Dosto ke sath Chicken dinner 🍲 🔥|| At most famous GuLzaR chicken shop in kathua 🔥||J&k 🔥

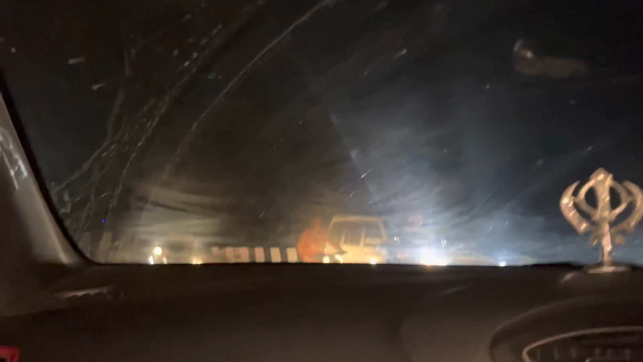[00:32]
तो चिकन वगैरह खाने के लिए, तो देखते हैं वहीं खा लेते, कहाँ पे जाते हैं।
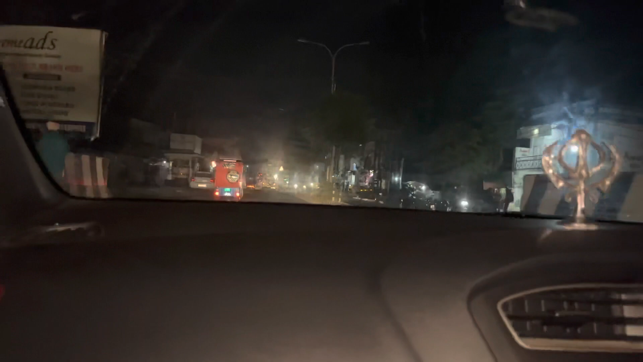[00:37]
नहीं, ऐसे ही खाता हूं। अभी हम जा रहे हैं लच्छीपुर शायद गाइस, वहाँ पे चिकन खाने,
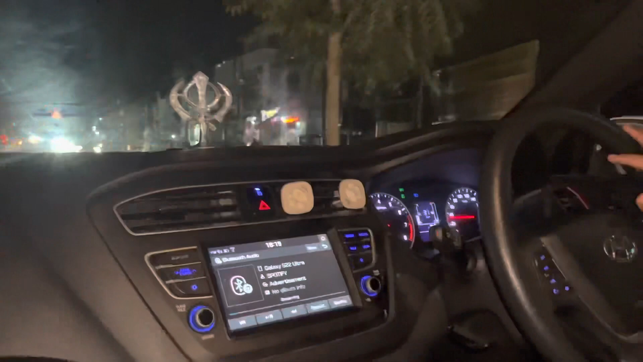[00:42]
और किस क्या नाम है, गुलजार, हाँ गुलजार का चिकन।
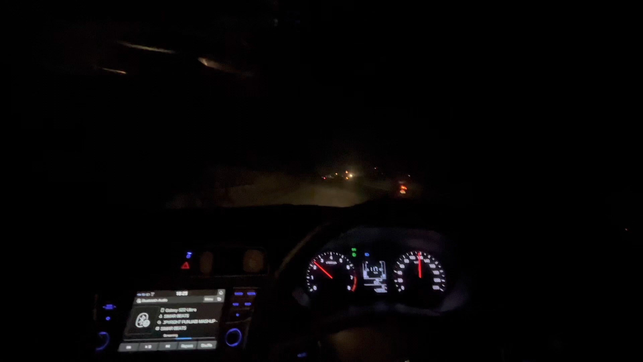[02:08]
तो गाइस अभी हम यहाँ पे लच्छीपुर के लिए टर्न ले लिया हमने, और अभी यहाँ पे जा रहे हैं गुलजार के पास।
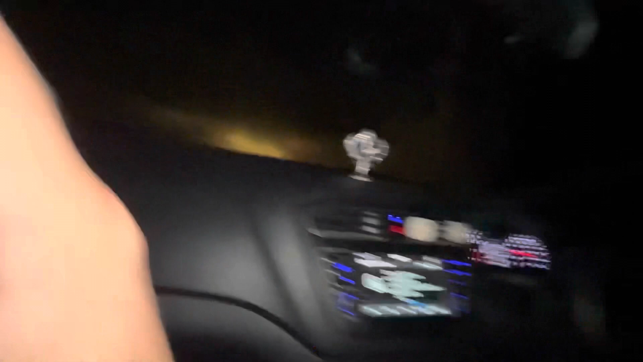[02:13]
शायद वहाँ पे हमने वैसे तो फोन करके तो ऑर्डर दिया नहीं था,